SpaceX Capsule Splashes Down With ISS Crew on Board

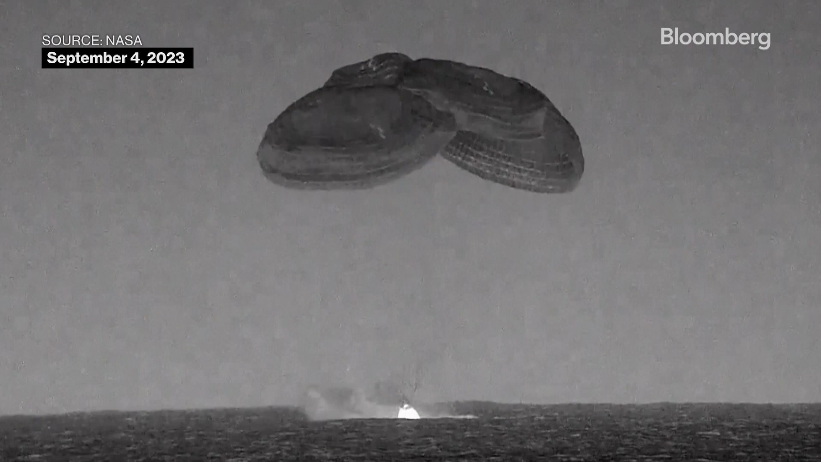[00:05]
There we can see splashdown on screen.
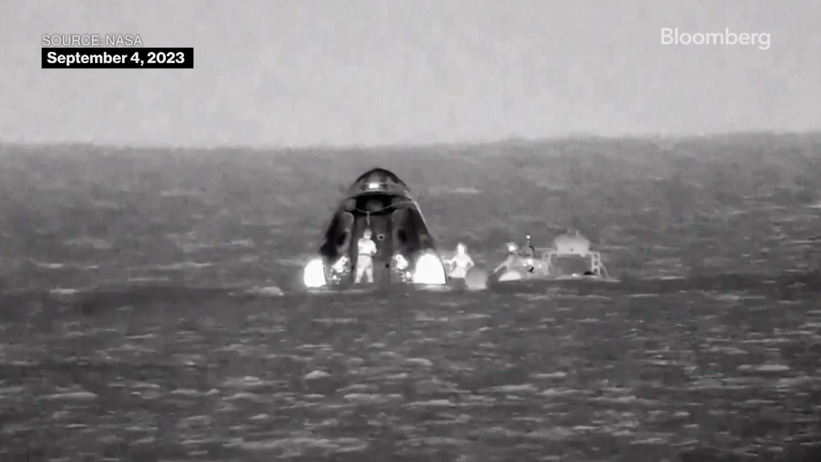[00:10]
So those medical teams took the time to get everything situated on the ship and ready to attend to the crew.
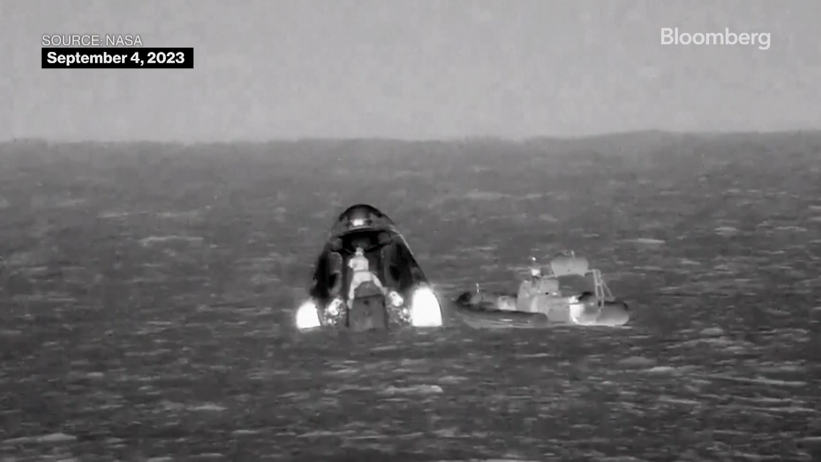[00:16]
And about two hours before splashdown, they deployed the fast boats into the water.
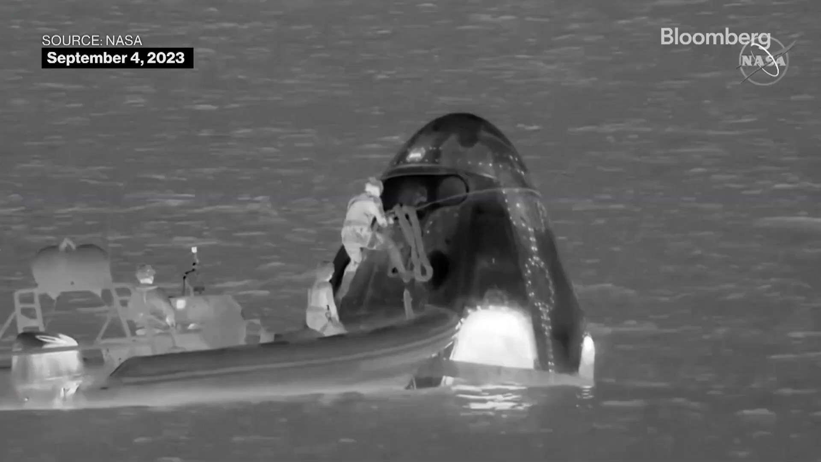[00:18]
Where that individual is on the capsule,
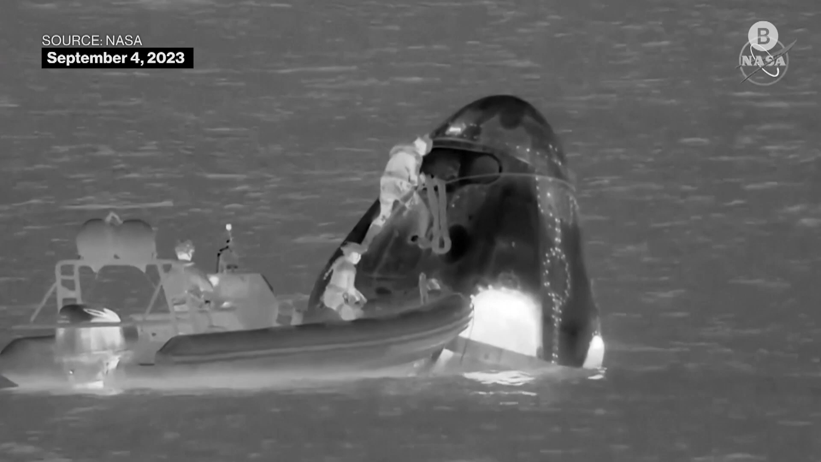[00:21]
the darker circles are some of the outlines of where those service section Dracos are.